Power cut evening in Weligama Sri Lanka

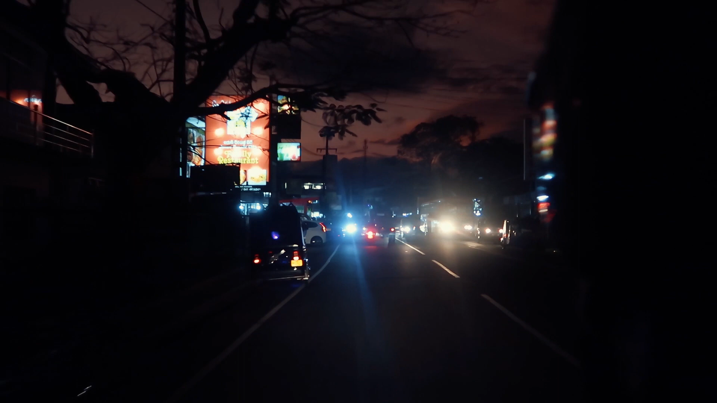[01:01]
cars bicycles buses also there are people who are walking